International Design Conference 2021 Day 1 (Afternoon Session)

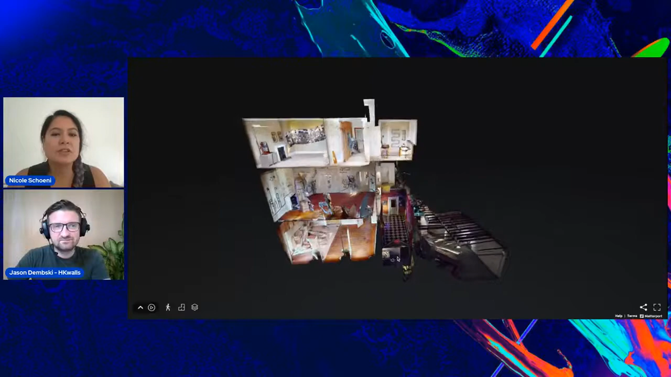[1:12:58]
So you can actually see the whole space.
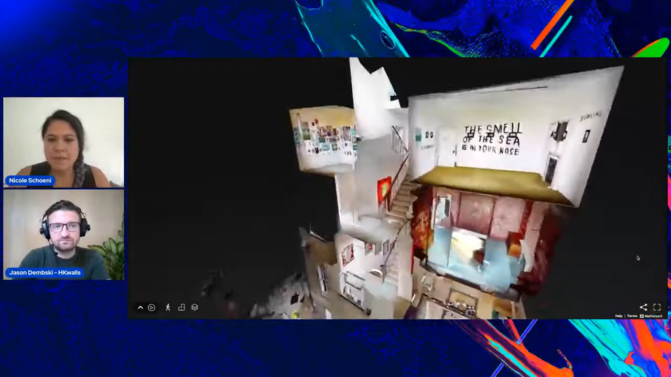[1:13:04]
So this was part of the Victorian house, which we took over with the 10 street artists. By the way, out of the 10 artists, six of them were unable to come to London.
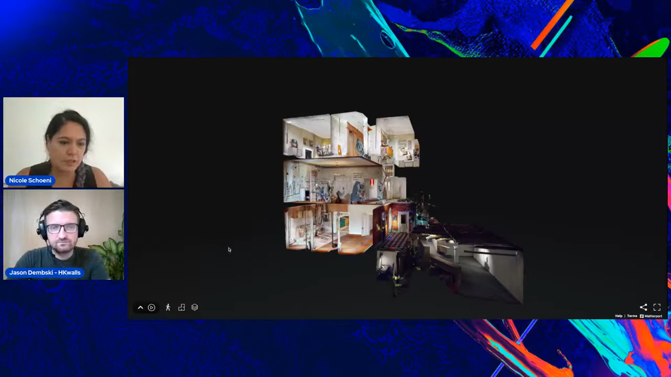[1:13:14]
So we had to be quite innovative in how we showed their works.
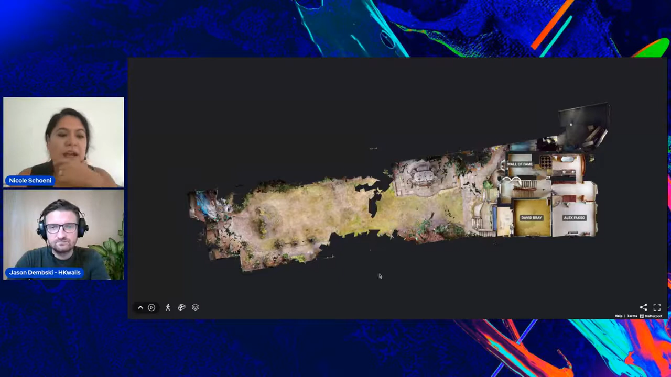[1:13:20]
You also have a floor plan where you can go to each floor.
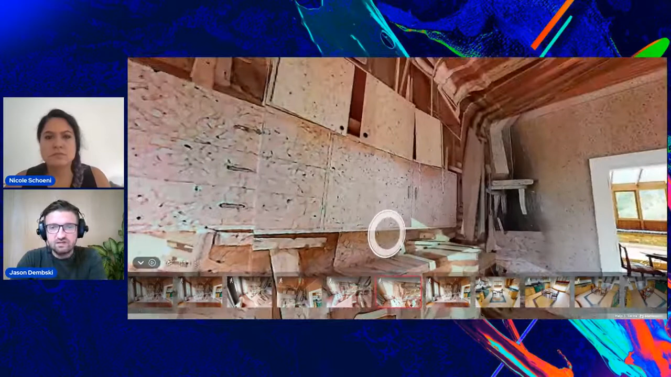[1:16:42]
I think it's worth pointing out, Jason, if you don't mind that, you know, this is a Victorian house. So, of course, none of the angles were straight. Everything was lopsided. Not just that, you had, I don't know if you can see, but you, the audience, but you've got the fireplace as well and the chimney breast.